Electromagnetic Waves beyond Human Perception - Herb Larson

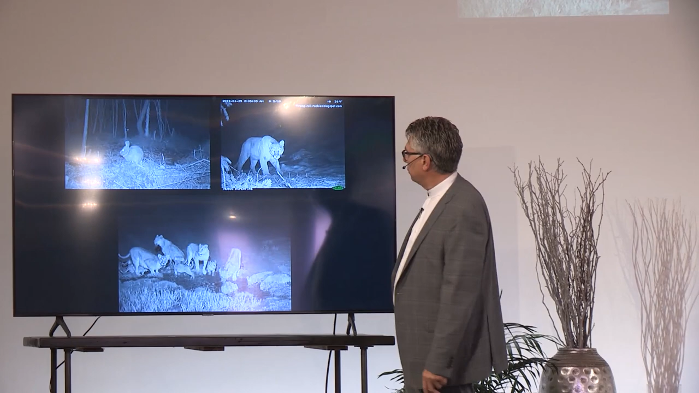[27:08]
That dog, you know, pretty interesting. He's in the pitch black.